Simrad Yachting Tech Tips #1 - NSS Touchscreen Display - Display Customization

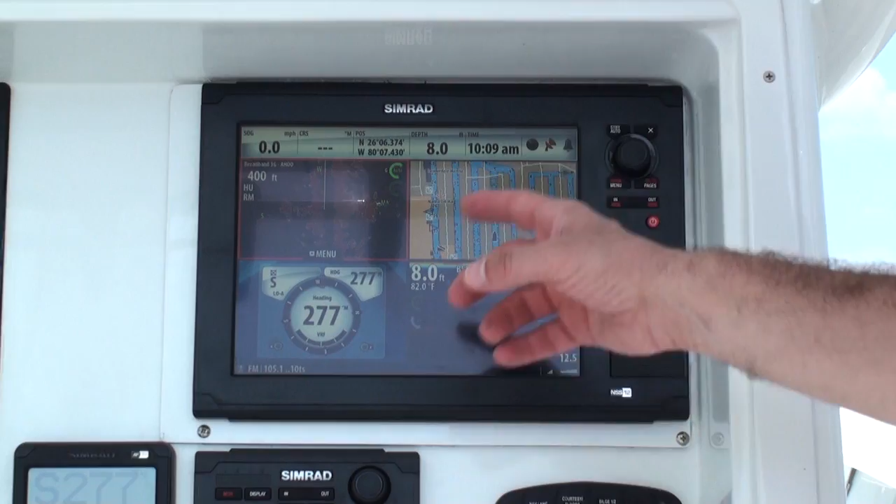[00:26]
On screen: depth 8.0 ft, water 82.0°F
You simply press the pages key.
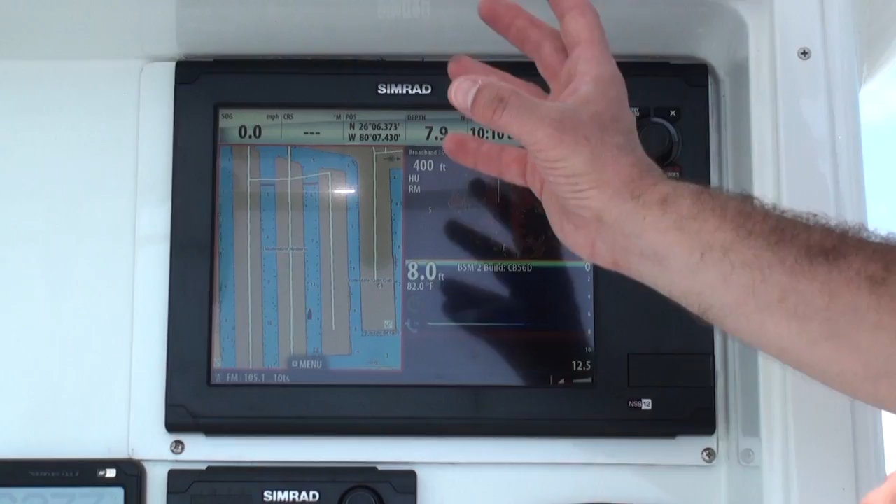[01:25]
On screen: speed 0.0 mph
Now I just press save and I've automatically saved that customized display for future use. To learn more about the Simrad NSS Sport touch screen display or any of our other award winning marine electronics be sure to visit a Simrad authorized dealer or go to our website at SimradYachting.com.